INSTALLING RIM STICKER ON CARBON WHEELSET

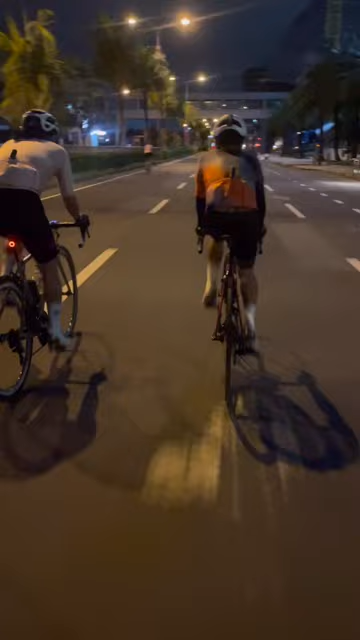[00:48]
Di na tayo nakapag-video gano guys. A few moments later, binidyoan ko na lang din yung... Mga nagbabike dito sa MOA.